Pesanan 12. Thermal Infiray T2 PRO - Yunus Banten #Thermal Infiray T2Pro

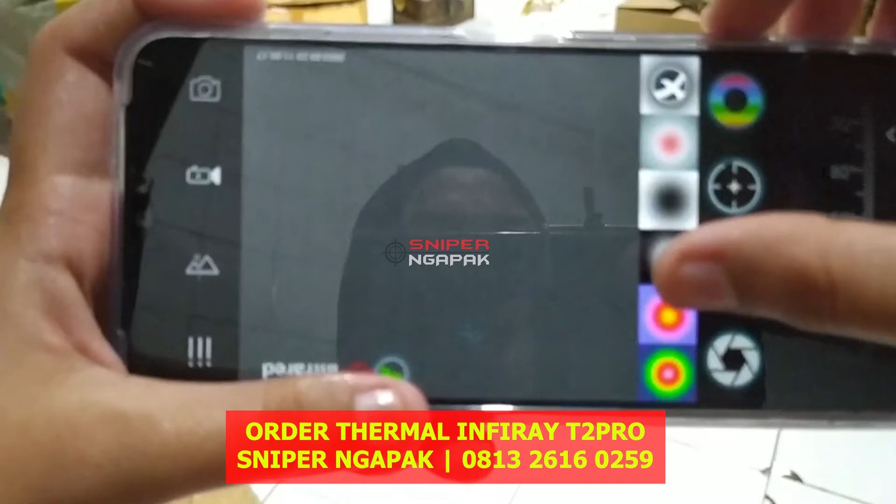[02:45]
Untuk pilihan tampilannya bisa di. Kemudian untuk rektikalnya tekan tombol yang ini.
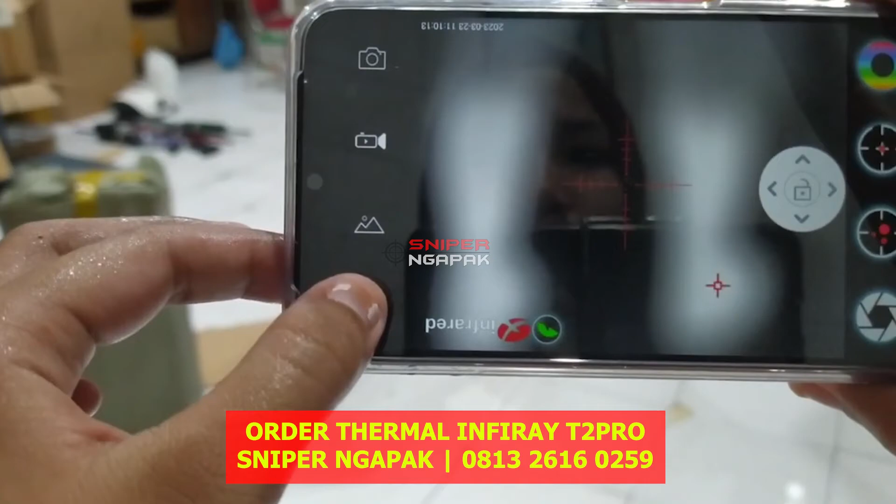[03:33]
Kemudian untuk lebih lanjut, untuk menunya tekan tombol yang ini. Lebih lanjut kita bisa pelajari di manual book.